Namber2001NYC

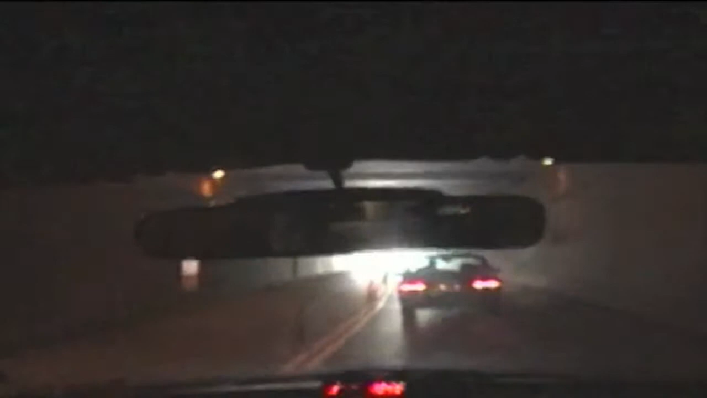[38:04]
Dark tunnels. Long dark tunnel. Why would that be my sort of place?